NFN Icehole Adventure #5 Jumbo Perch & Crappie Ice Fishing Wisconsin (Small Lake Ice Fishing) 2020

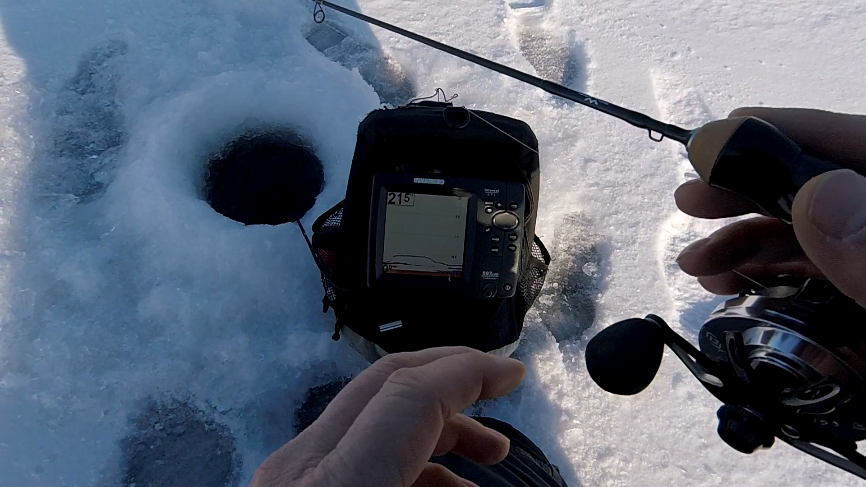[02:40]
Oh yeah. We got a couple of them. We got a school here. Come on. He's checking it out. Here we go. Here we go.
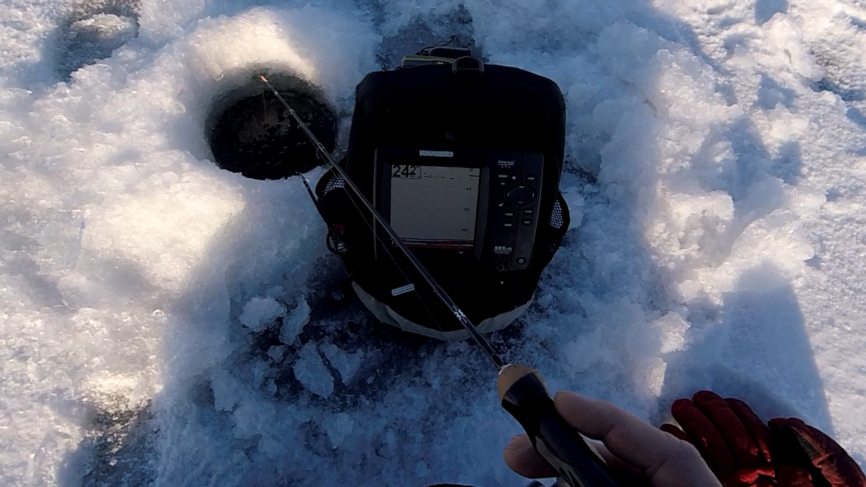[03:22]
It's coming in to look. A couple fish actually. Looks like a couple of fish together. There we go. Fish on. Cool. First fish of the day. Get the transducer out of the way.
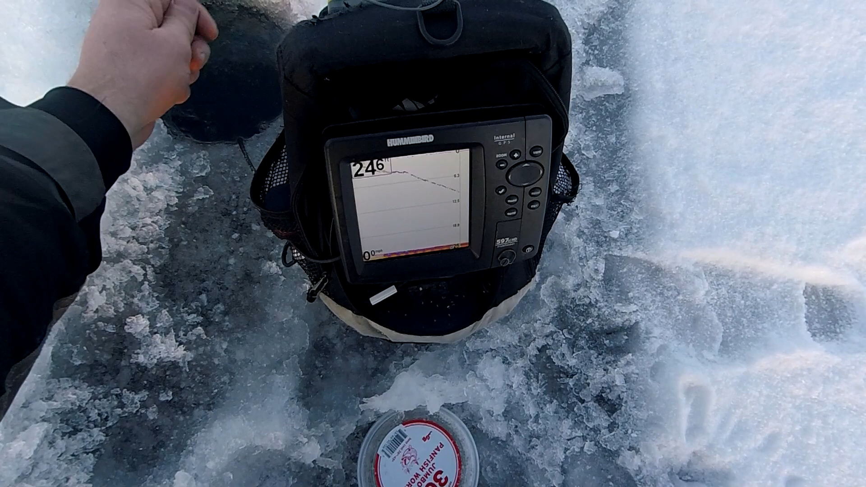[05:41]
That's my jig falling down. If I can get it down there fast enough. We'll get another one. Okay. He sees it. I'll start slowing down. All right. Here it comes.